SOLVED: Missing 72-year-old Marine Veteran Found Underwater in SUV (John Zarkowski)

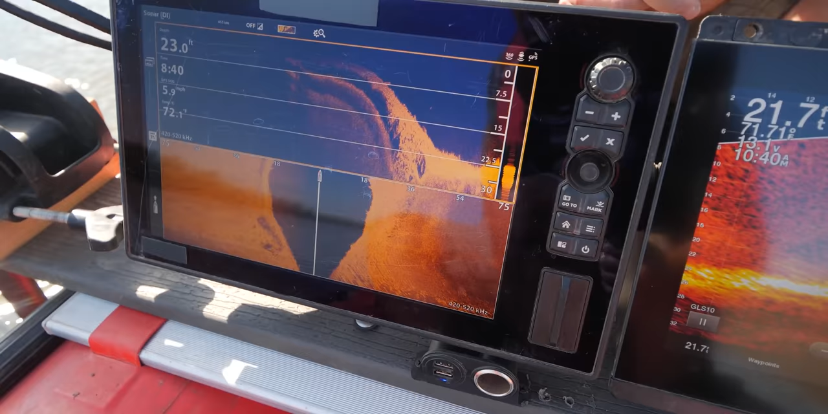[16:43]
We actually want to be going at between 1.9 and 2.5 miles an hour. So we're gonna turn this and go upstream.
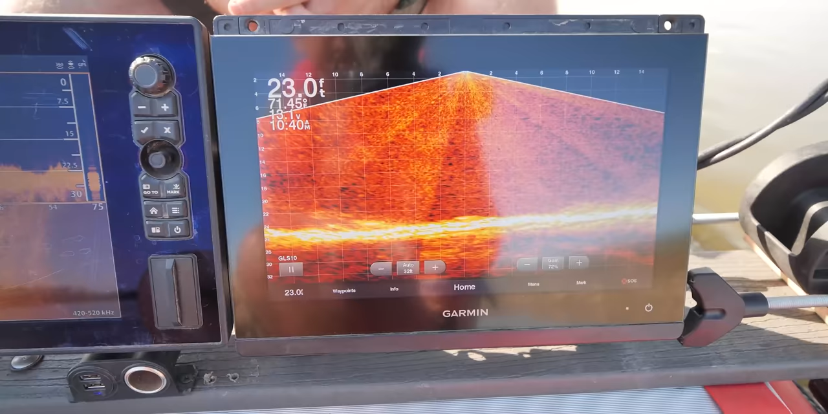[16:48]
But the way that the side scan works is we're casting 75 feet to the left, 75 feet to the right.
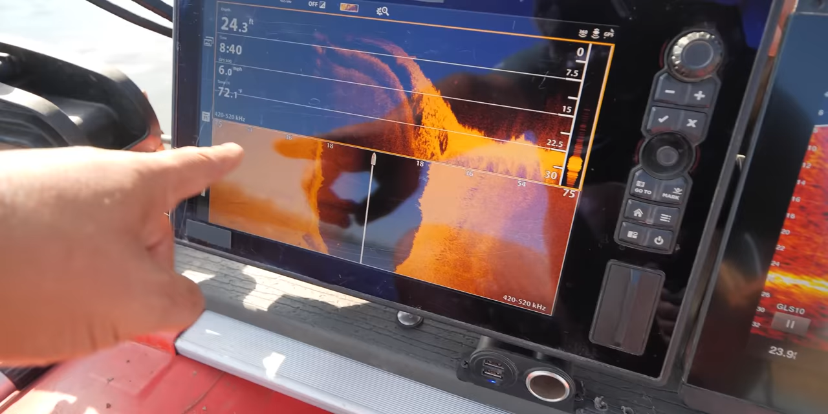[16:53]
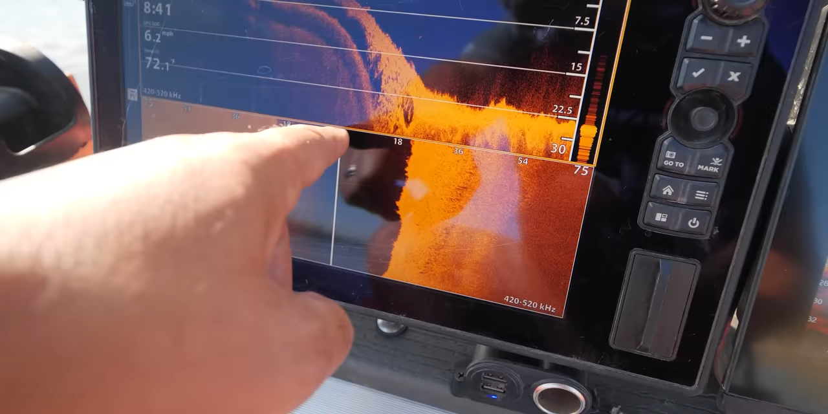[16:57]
Anything that's black water, black is water column from the bottom of the boat to the bottom of the river. This is our down imaging, same thing.
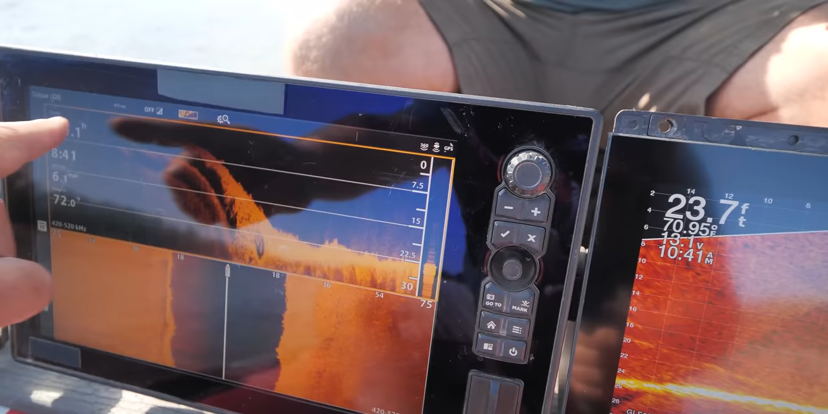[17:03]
On screen: depth 23.7 ft
We're shooting 24 feet.
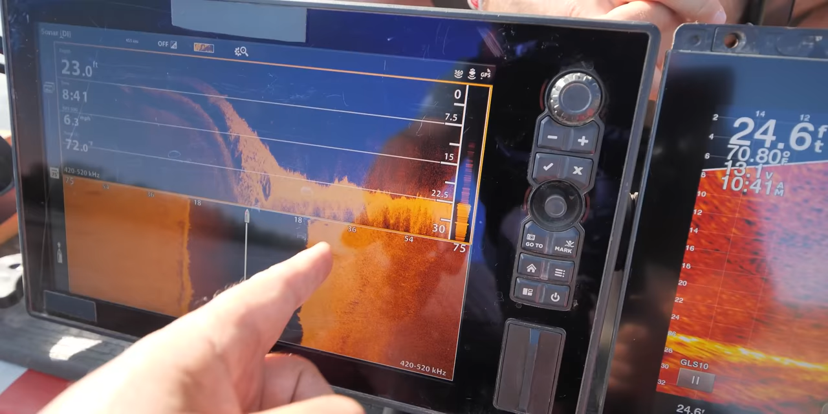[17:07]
You can see the grid lines kind of help you as a reference point as to how far down we're shooting. This is more of a picture in time on the hummingbird.
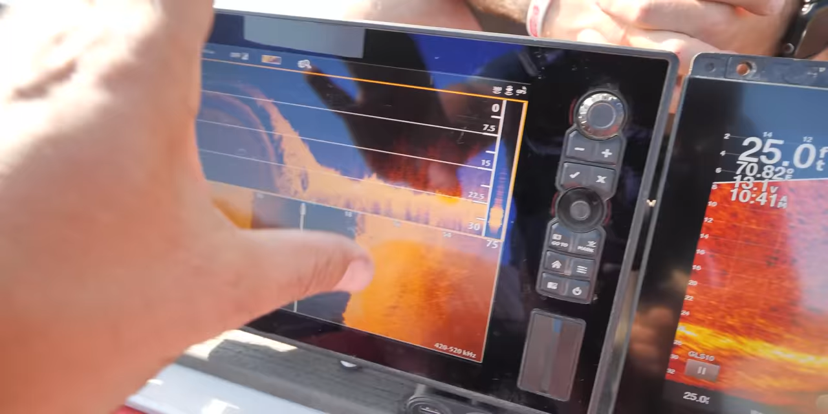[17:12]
This one, however, is more, this one is live scope. So you can actually see things happening in real time over here.
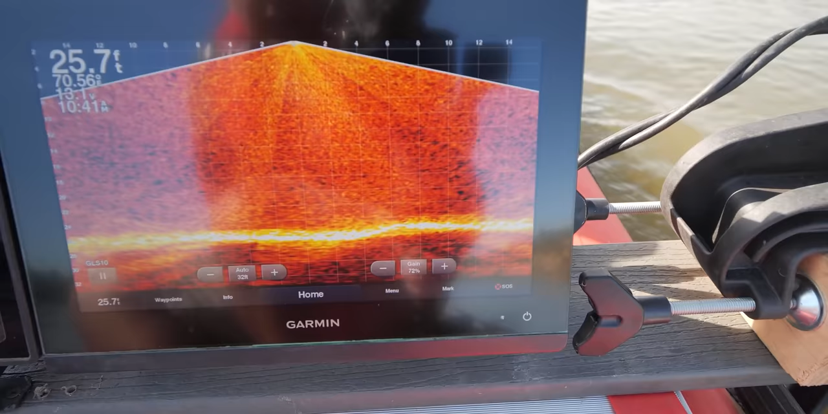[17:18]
On screen: depth 25.7 ft
And turn that auto, there we go, that's better.
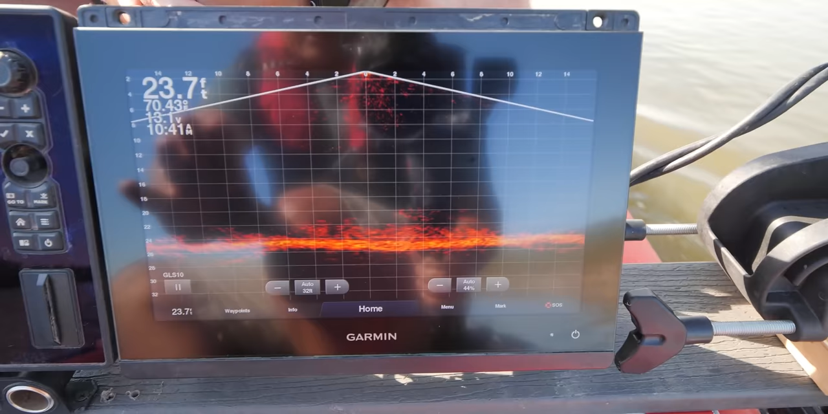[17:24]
On screen: depth 23.7 ft
So with this one, if a fish swims by or we come upon a vehicle, we're going to see it immediately.
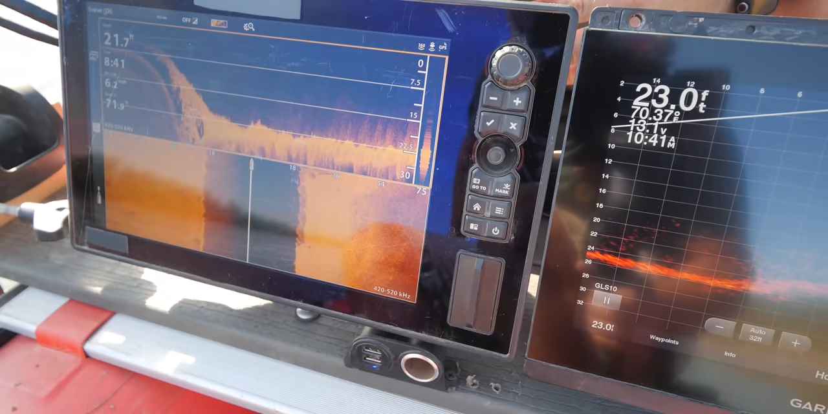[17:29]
But anyway, the big thing that we want to do is we're going to get turned around and go upstream so we can get a nice solid reading, not at 6 miles an hour.
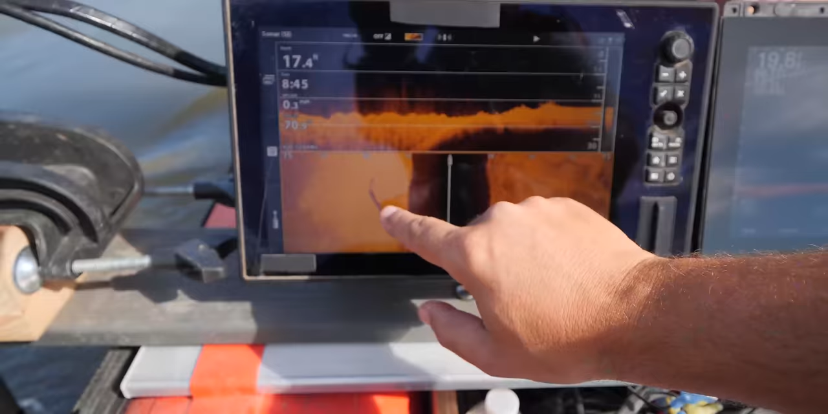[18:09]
Because it's a fresher vehicle, it's going to read different than like an older vehicle. Right.
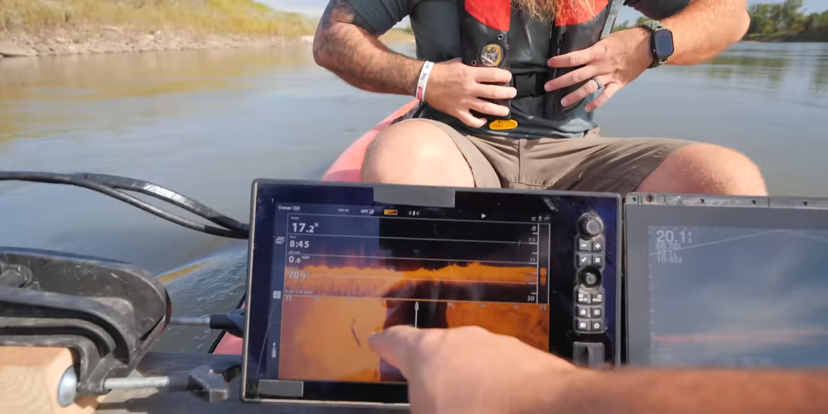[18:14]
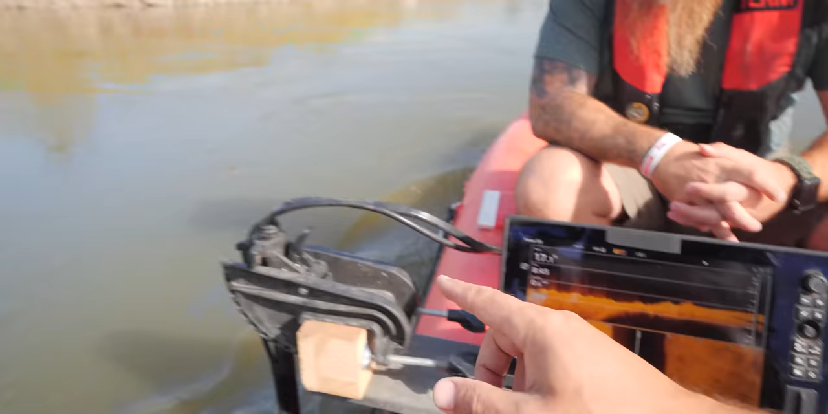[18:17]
I don't believe this is a vehicle, but I think it's just like some of these logs because it's so close to everything that we have here.
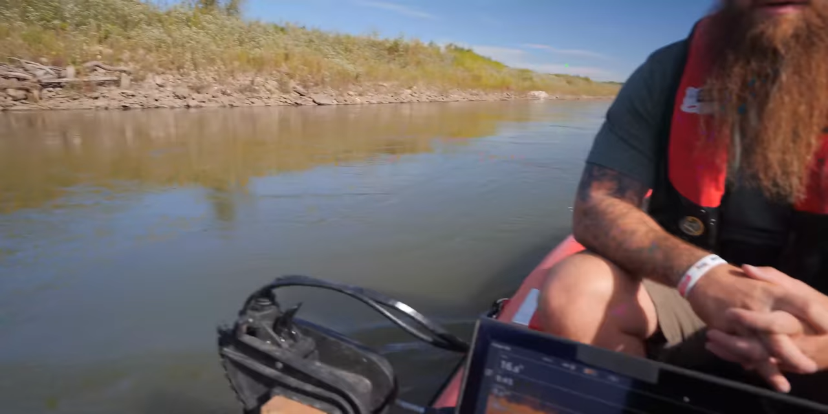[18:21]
So we're just gonna back up and just double check that one right there. Yeah, and so now that we came to the other side of it, we can clearly see that now that we're on the other side of it,
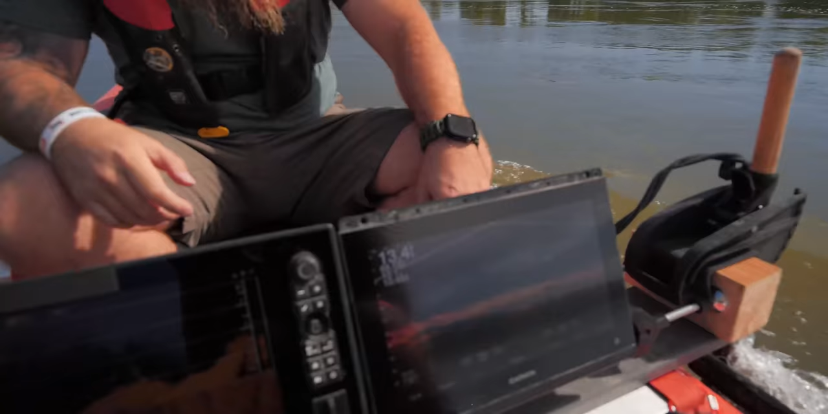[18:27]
that it was just a log that's in there.